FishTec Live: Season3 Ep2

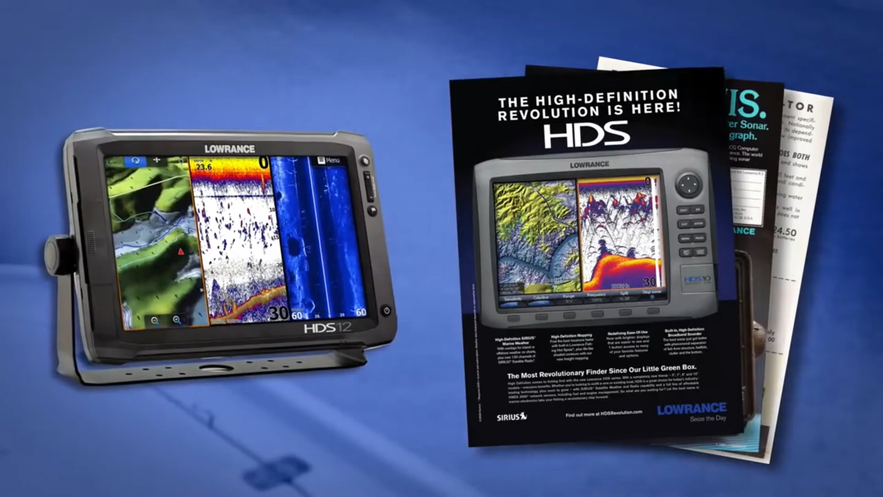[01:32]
Ever since the little green box, Lowrance has been driven to bring innovative products that provide real benefits to anglers.
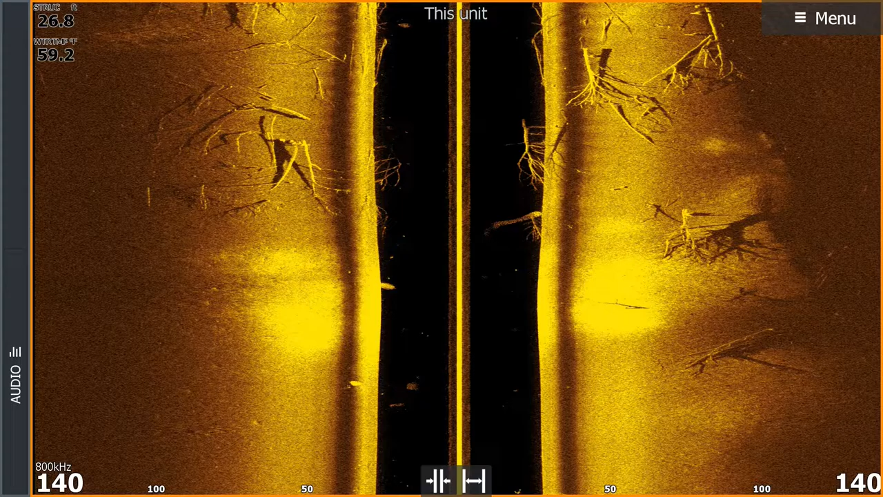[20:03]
On screen: water 59.2°F
on the Mega Plus Imaging, which we'll have a look at just now. They are still there, but they're much smaller. Obviously, it's been squashed. But still, guys, I mean, 140 feet, that's really, really good stuff. Okay, this was me coming in off the plane on the boat, first time. The only thing I changed here, guys, was the palette. This is out the box, connected, power on, hit the water. And I changed this this pellet to this new number 10. I really like it. It's got a really nice, sharp, crisp look to it. I think it's fantastic.
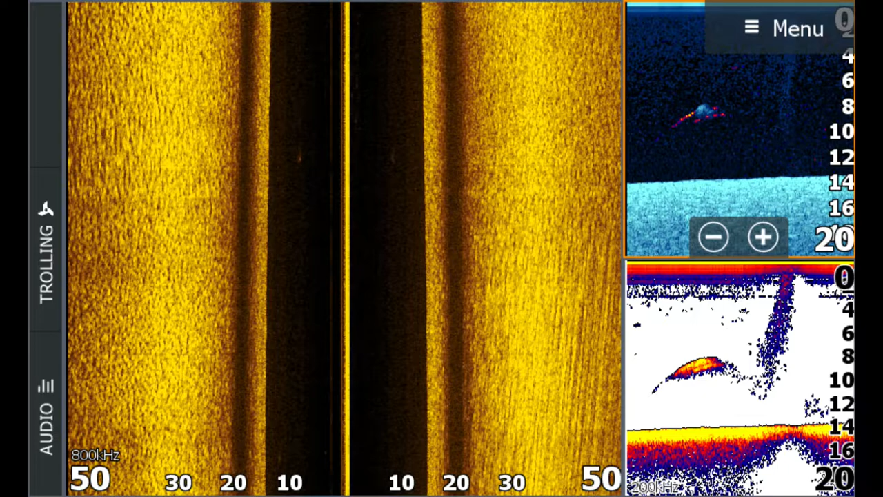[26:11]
Doug Sanders, awesome. Yeah, save your money. It's worth it. It's worth it. But let me tell you, the little EliteTi 2 is very affordable, eh? Very affordable. Great little unit. I'm very, very impressed. Okay, now, again, the side scan looks fantastic. It looks clear, it's sharp. One of the biggest things is the 3D somehow compresses that side scan. It squashes it together, so we lose horizontal resolution. Not with the active imaging 3-in-1. You get an incredible resolution in that side scan.
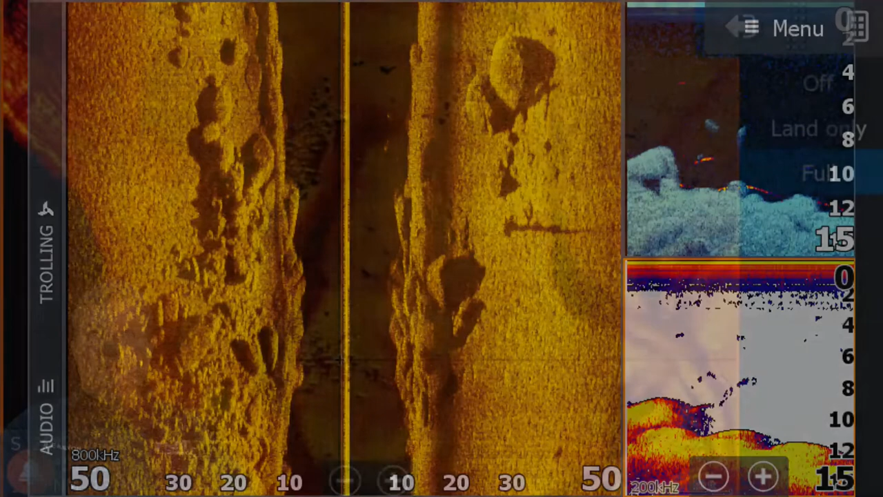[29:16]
This, let me just go back to this again. You see, I'm still on those little rocks there, but you know, I want to see if I can see.
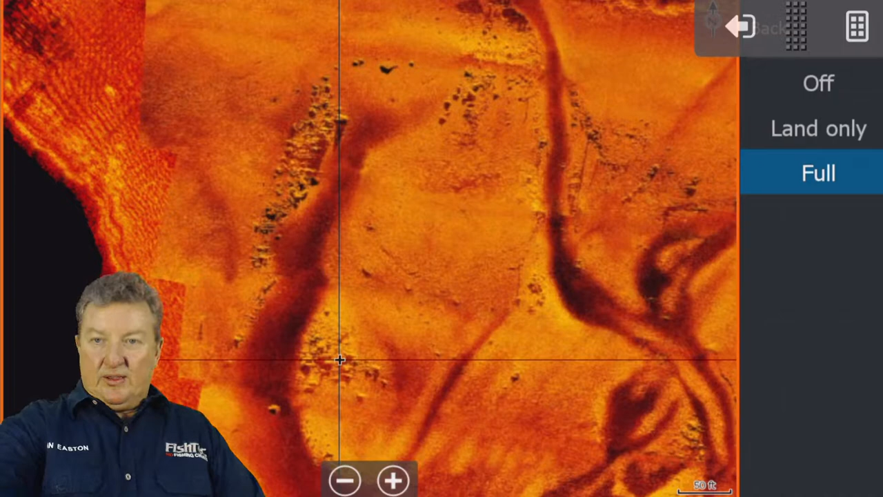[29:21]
Yes, you can actually see it. Can you see that little stick there? Guys, when the dam is full, because it's too shallow now and there's a lot of these small fish around here,
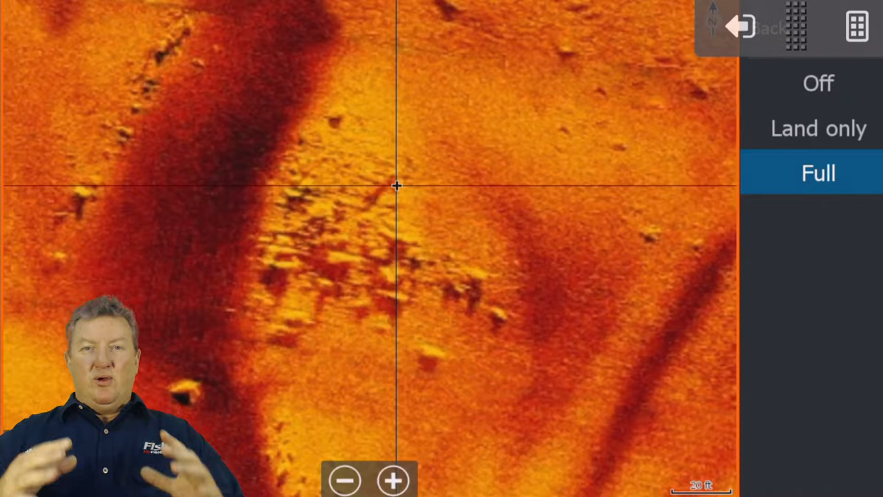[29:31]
but when the dam is at 100%, I can't tell you what a good spot this is. And where, you know, they always talk about a spot on a spot. That little stick there that I'm on now,
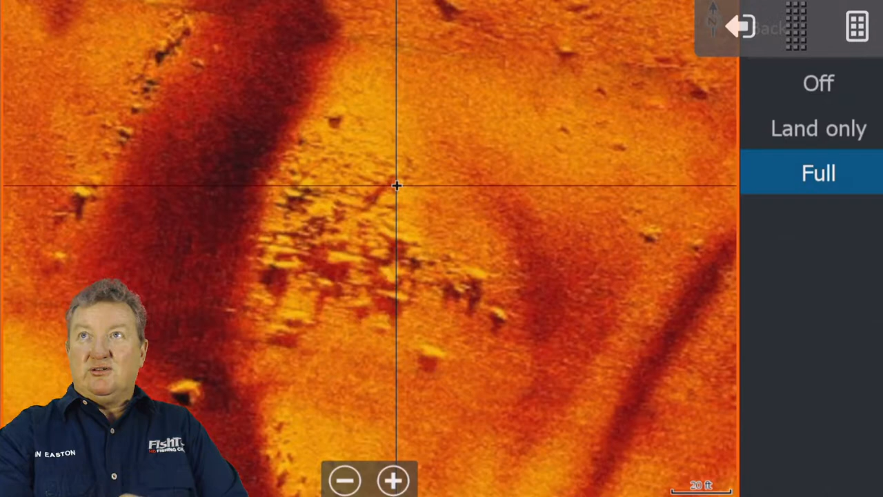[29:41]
that is known as a spot on a spot. And let me tell you, it is a serious spot on a spot. You can see it on the side scan there, on the right-hand side, you'll see that stick sticking up there a little bit. That is a key spot. So when you find rocks like that and you see something like that, that is what you must target. And this is why I can't wait for the live view to come out, because once you identify that, okay, the charts are easy. If you've got a FishTec chart, boom, there it is.
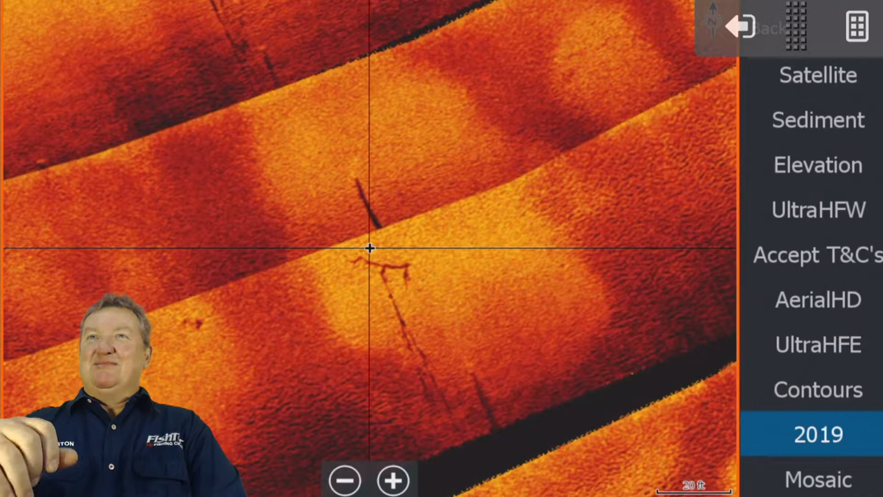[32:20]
Hello, Reynard. Hello, Ash, my brains. Didn't realize it's Tuesday. No problem, Reynard. Welcome. Yeah, so this sort of area here is new on the charts. And you can see there's quite a few trees around here.
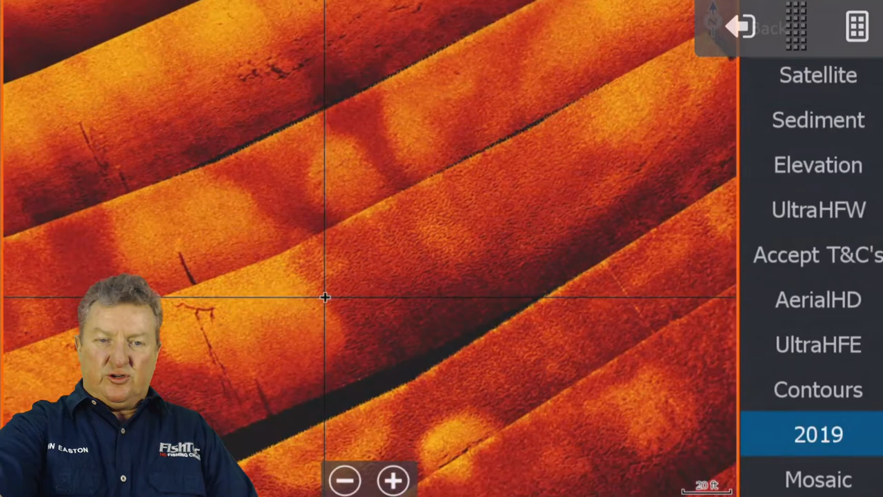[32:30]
I think this one that we're looking at that we went past here was one of these here. It was one of these here. If let me just put that back again.
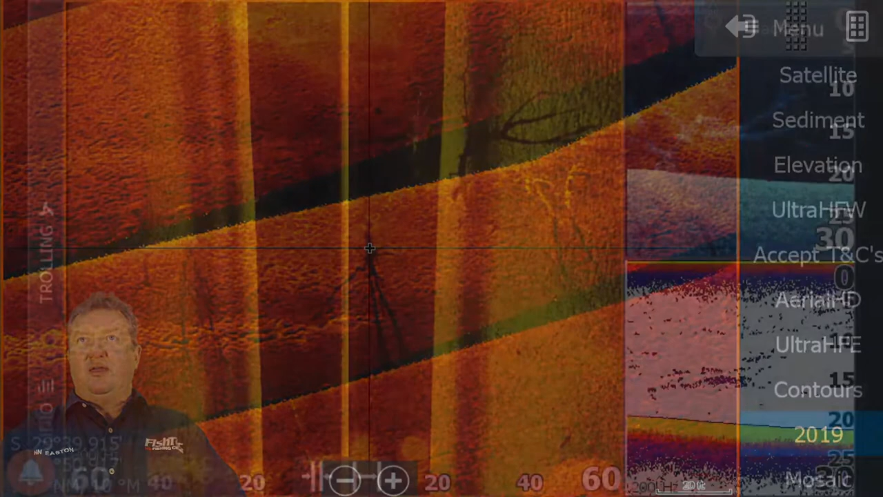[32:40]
There we go. And I was really hoping these, because it was at a good depth. It was at that 20-foot depth. We know at Enanda, this is at Enanda Dam,
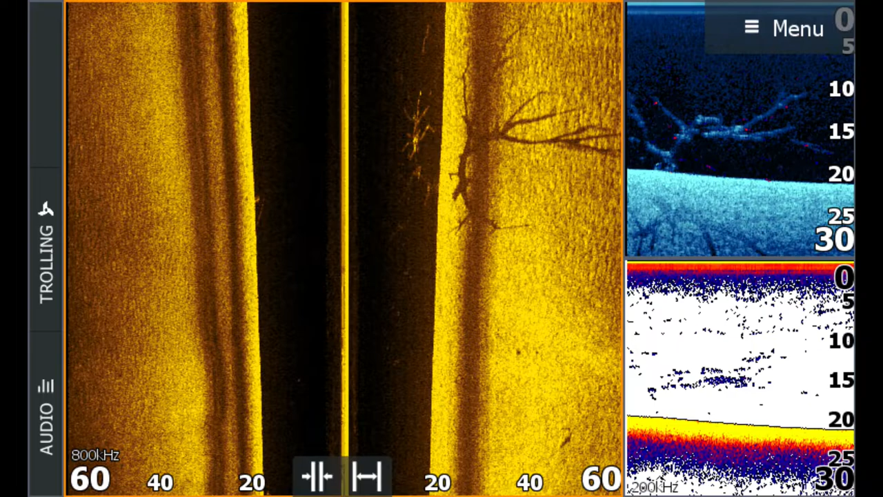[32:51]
we know those fish like to sit around that 20-foot depth at the moment. So, yeah, I really thought I'd go in here, go to these trees, and the fish will just be stacked up in there.
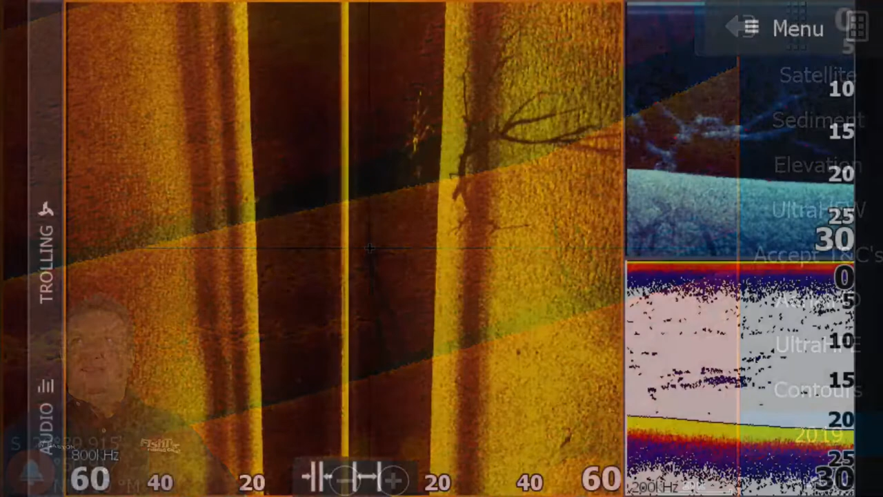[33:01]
But it wasn't to be. So let's go to the next one. Again, trees. Now, look at the fish reveal. Can you see that there? I'm a 50-50. If I look at the 200 kilohertz sonar at the bottom, and I look at the fish reveal at the top, I'm at 50-50. Could those two lines be fish?
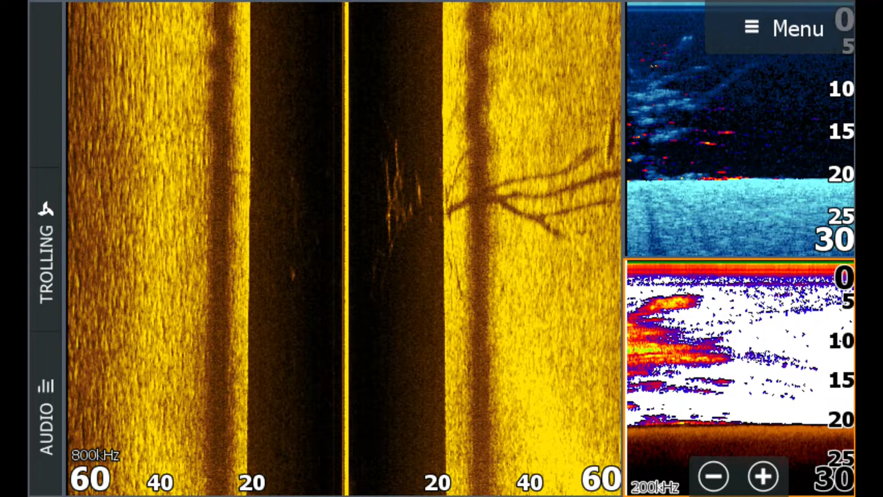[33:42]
It's not convincing enough for me to put a bait on them. Maybe other guys would. No. Definitely not. It's not. That does not excite me. I want to be 100% sure. Then we started following this little road. There's a little road here. Where is this road? Yeah, there it is there.
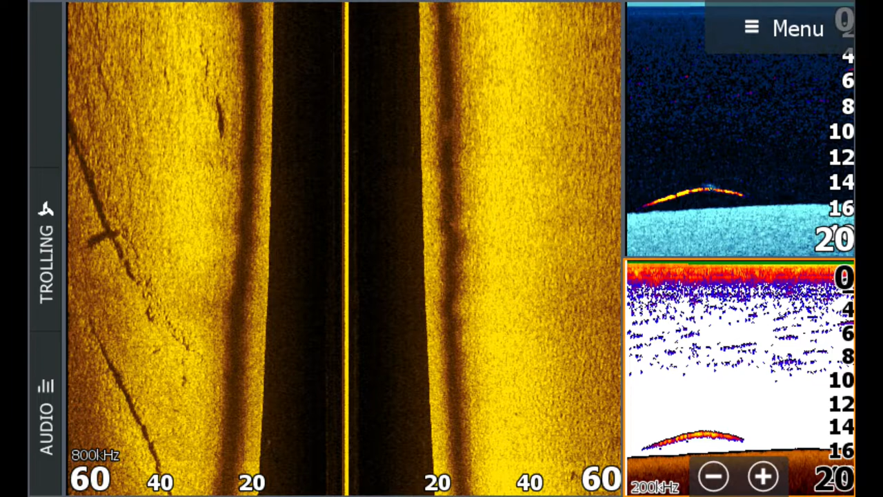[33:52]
Let me merge that in. There's a road here. I'll merge that in.
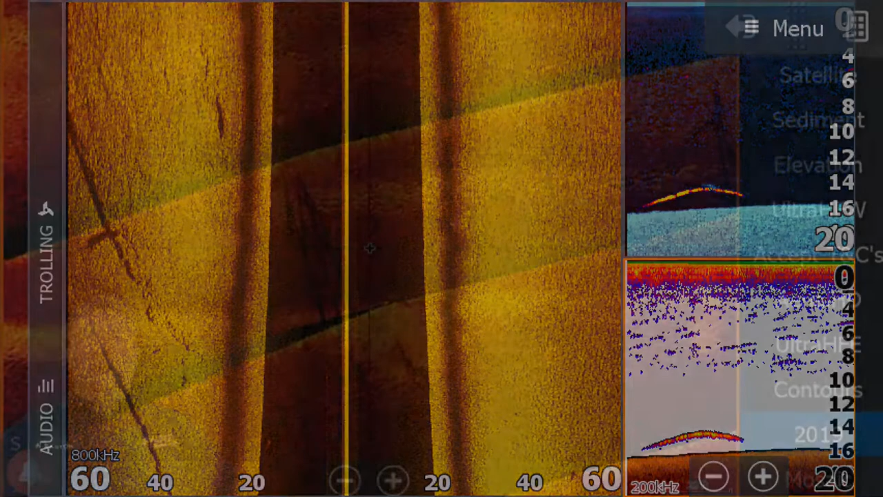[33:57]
That's the old, I think on the sediment, you can also see it on the sediment.